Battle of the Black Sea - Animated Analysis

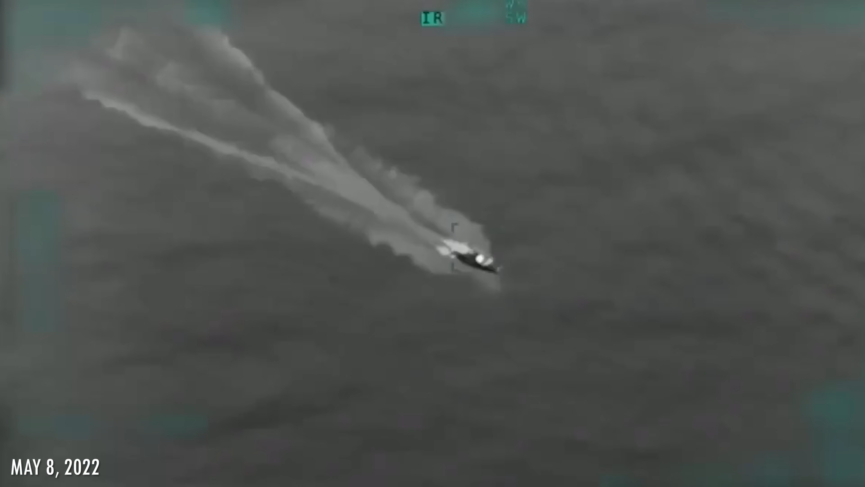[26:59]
but one is destroyed and one is damaged by Ukrainian by Rakhtar TB2.
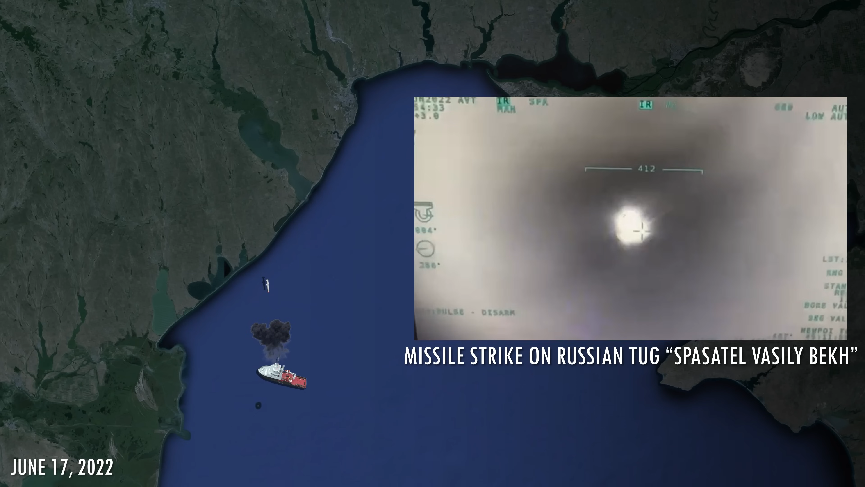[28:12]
The second missile also scores a direct hit in a few seconds after the first one, which is filmed by Baraktar TP2. In minutes, obliterated Russian tugboat sinks, further showing that Ukrainians are determined to recapture the Snake Island.
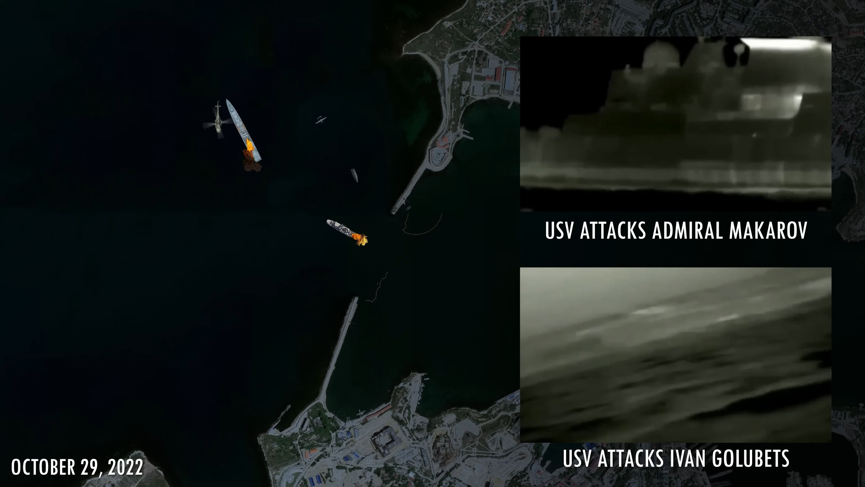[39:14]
minesweeper Ivan Golubets outside Sevastopol Bay.
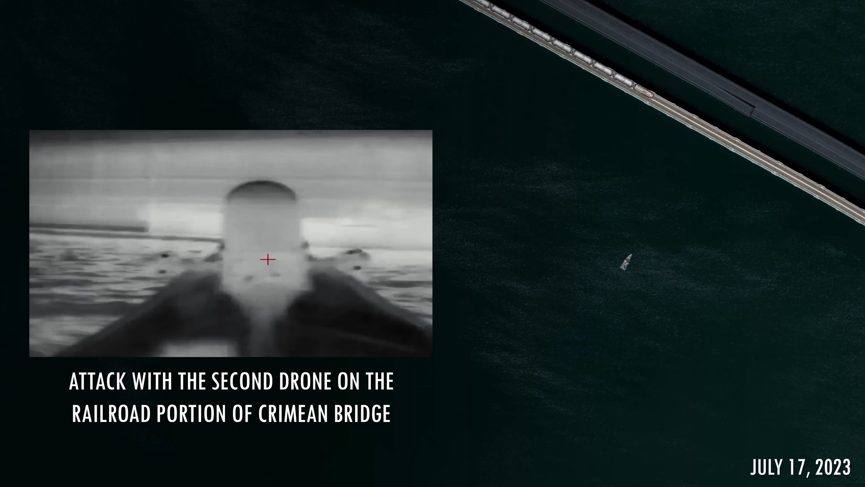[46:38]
Two of the five drones have managed to reach the target and damage railroad and road portions of the key supply route.
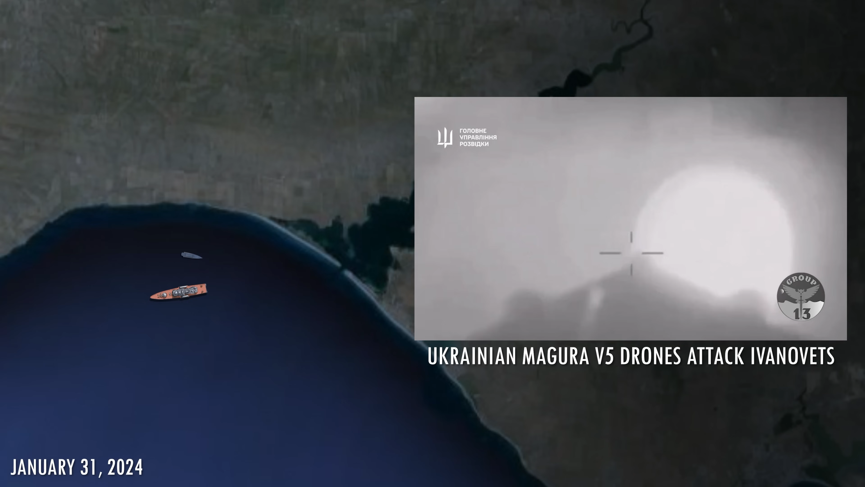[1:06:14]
The ship received multiple hits, as Ukrainians first attack from the rear to immobilize the vessel.
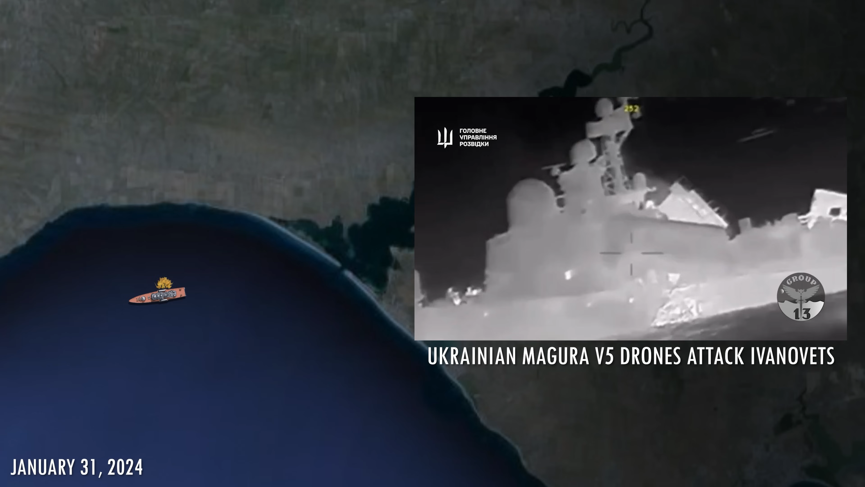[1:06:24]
After that, precisely controlled drones strike the same spot multiple times to achieve explosions as deep as possible inside the hull.
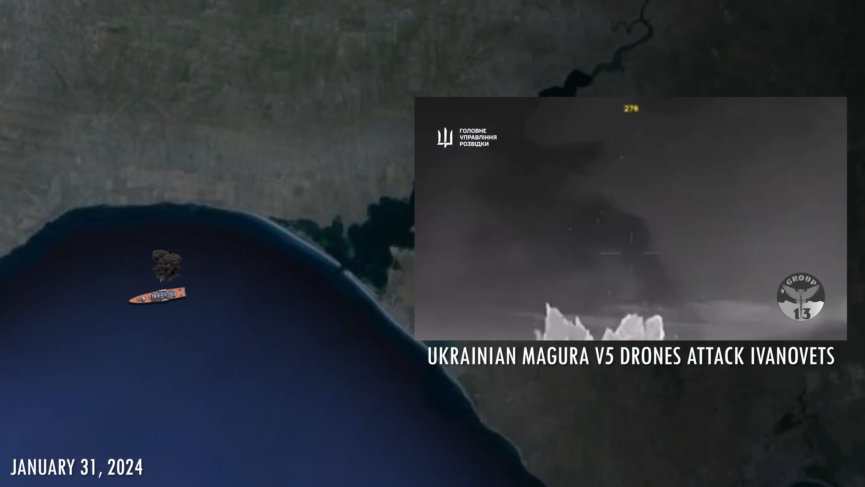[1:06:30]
Eventually, the missiles on board of the Ivanovitz detonate, and in minutes, the ship sinks, which is recorded by one of the drones.
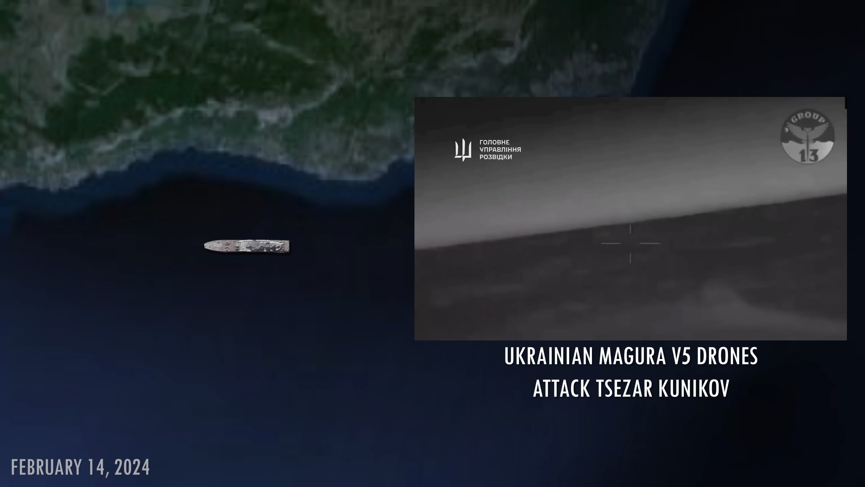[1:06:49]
On February 14, Ukrainians locate and then attack large landing ship Cesar Kunyukov, Nero Alupka.
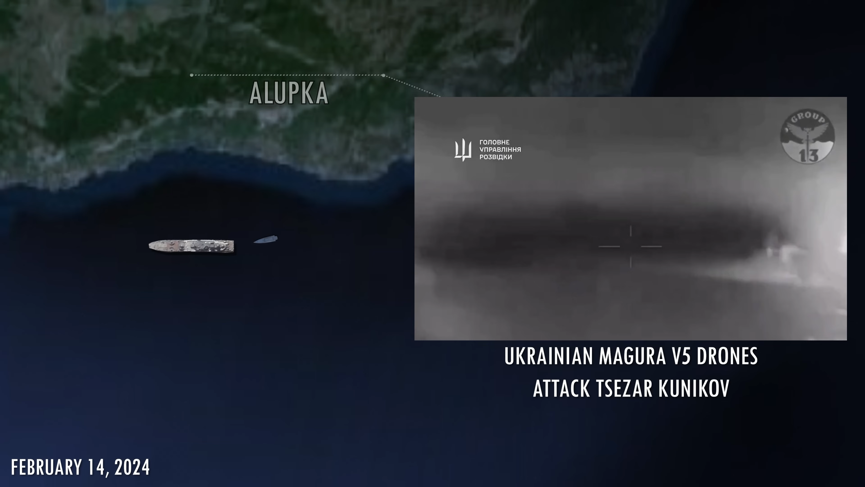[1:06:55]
Magura V-5 drones disable its controls first by attacking from the rear and then start ramming into the hull. The crew desperately tries to destroy the drones with machine gun fire,
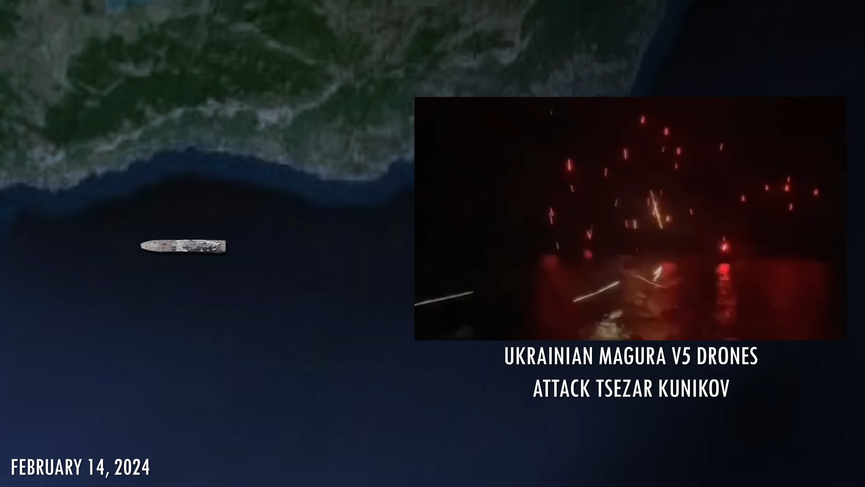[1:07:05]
which is captured on video, but Ukrainians attack at night, making sure their drones are hardly visible.
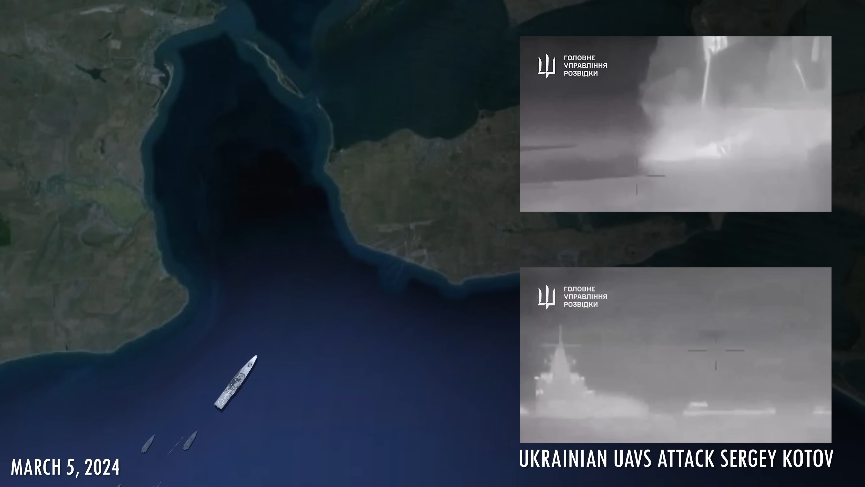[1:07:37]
Ukrainians attack the Russian corvette Sergei Kotov near Kerch Strait. The presented video shows the ship hit by three drones, causing significant damage.